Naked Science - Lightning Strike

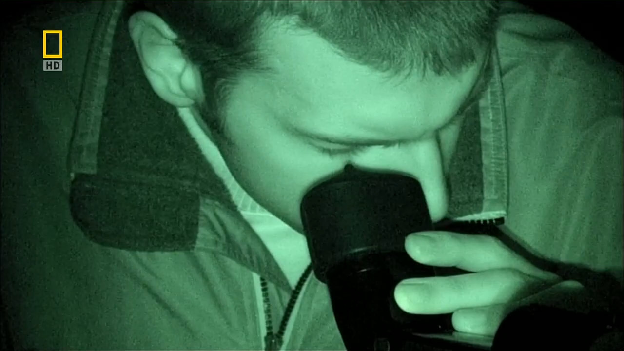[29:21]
it was two funnel shaped flashes of
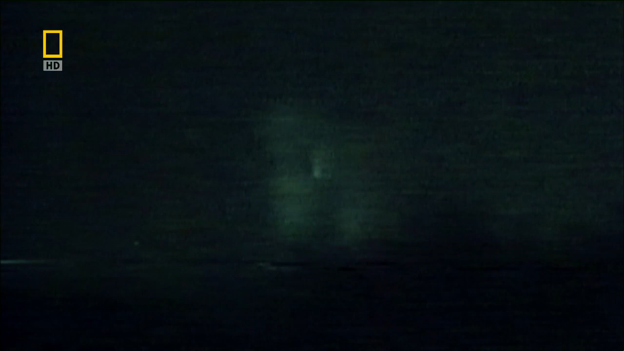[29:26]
light that lasted for just a few thousandths of a second
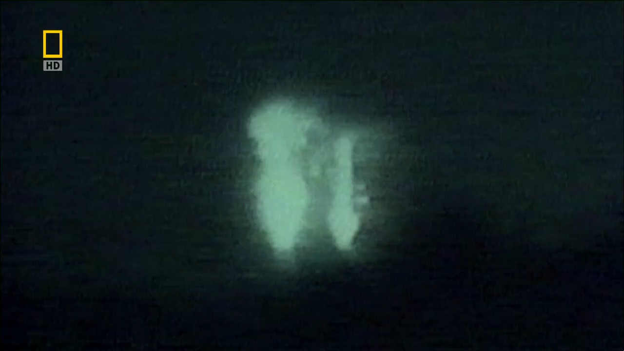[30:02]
the twin pillars of light filmed by the physicists flickered above a thunderstorm in the distance
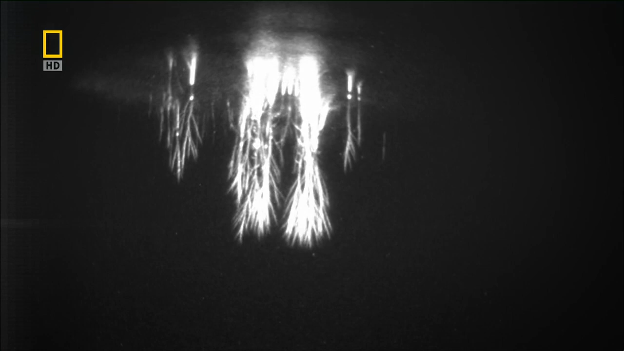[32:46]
giant spark millions of electrically charged particles accelerate outwards at 10,000 kilometers per second
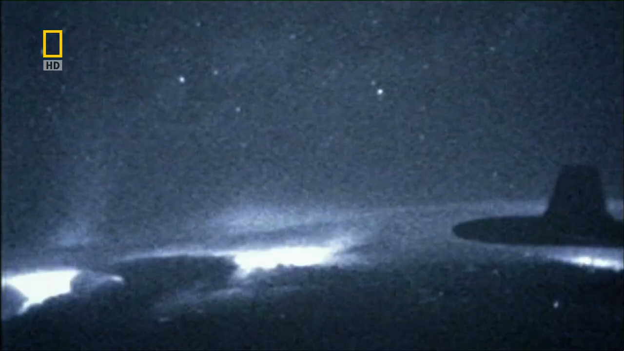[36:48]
other sightings confirmed that this was not a sprite it traveled up rather than down and from the cloud not the